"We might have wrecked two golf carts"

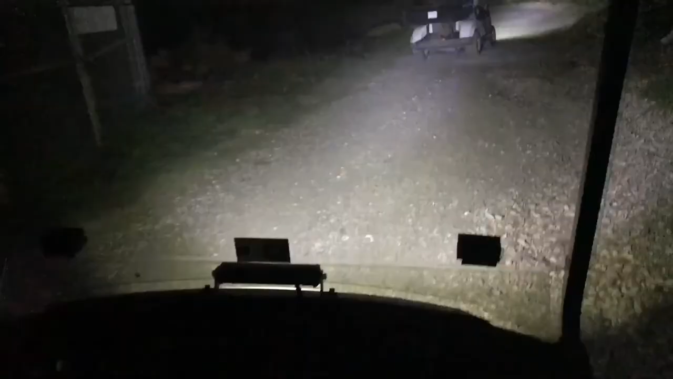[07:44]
Here, so we just go back up. Alright guys, we're driving the golf carts around.